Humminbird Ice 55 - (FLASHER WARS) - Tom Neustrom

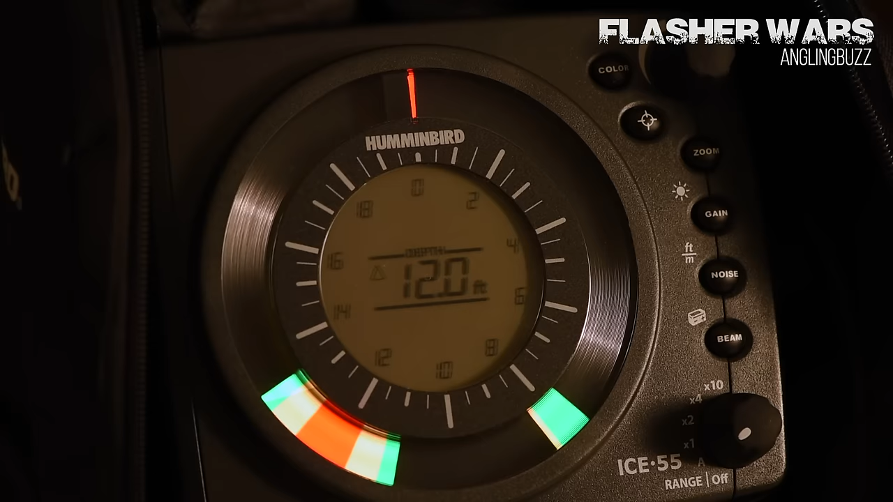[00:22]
On screen: depth 12.0 ft
And all the flashers are good, but I like the bird, and this is an Ice 55, and we have a digital readout so you actually know exactly what depth you're at. There's no guessing.